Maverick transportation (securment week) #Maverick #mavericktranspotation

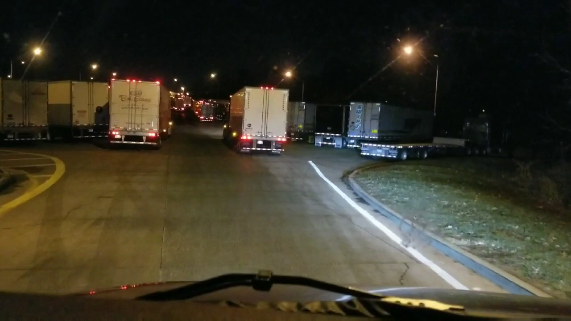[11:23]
so the sign coming in here said that there were six parking spots left uh this is uh this is what parking looks like when you're when you're parking at about 8 o'clock at night